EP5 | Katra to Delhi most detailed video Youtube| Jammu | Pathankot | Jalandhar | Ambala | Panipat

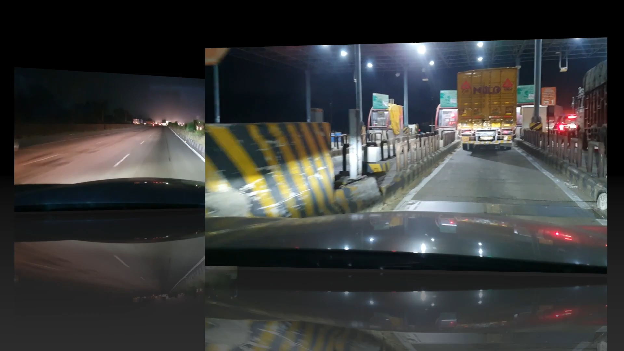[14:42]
राजपुरा पहुंच गए, और राजपुरा है फर्स्ट टाउन 8:30 बजे, और राजपुरा एक्चुअली गेटवे ऑफ पंजाब बोला जाता है, ये पंजाब का फर्स्ट टाउन है।
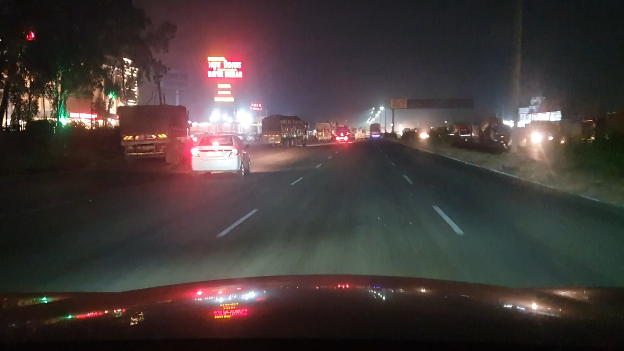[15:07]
दिल्ली से अगर आप आएंगे तो हरियाणा एंटर कर गए, हरियाणा पंजाब बॉर्डर वाला टोल है, और अभी 9:35 हुआ है।
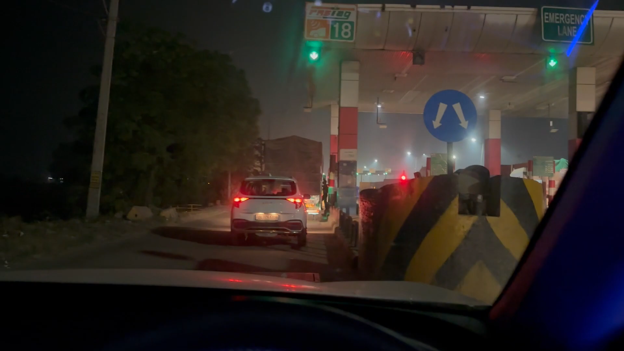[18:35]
तो फ्रेंड्स हम लोग पानीपत से पहले वाला जो टोल प्लाजा है उधर पहुँच गए, और
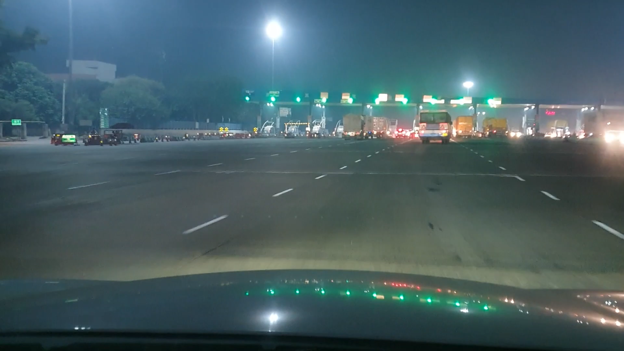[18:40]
तो हम लोग ईस्टर्न बाय रेफरल पहुंच गए, ईस्टर्न बाय रेफरल आगे सिंघू वार्ड आ रहा है इसके बाद। हम लोग दिल्ली एंटर कर गए और जैसे जो कमर्शियल व्हीकल है वो उधर जाते हैं बस,
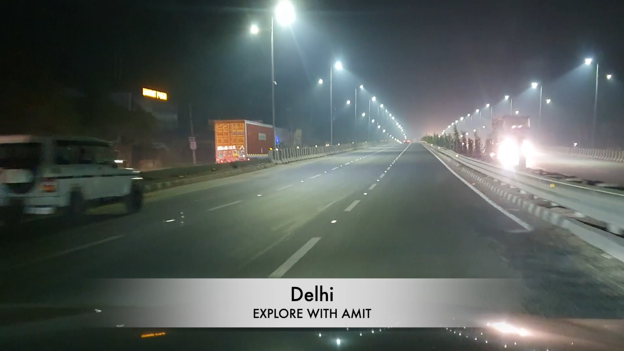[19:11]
हाँ सारे चाहे प्राइवेट और रोडवेज सब।
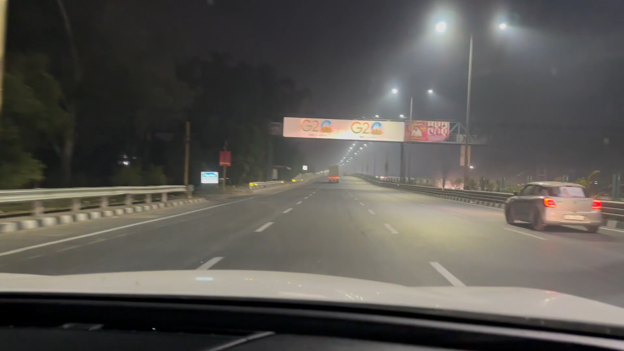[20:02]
तो चलते हैं। वीडियो अच्छा लग रहा हो तो प्लीज लाइक करिएगा, और ऐसे ही और वीडियोस के लिए चैनल को सब्सक्राइब करिए। कश्मीरी गेट हम लोग वहाँ गए और राइट साइड में आई एस बी टी है।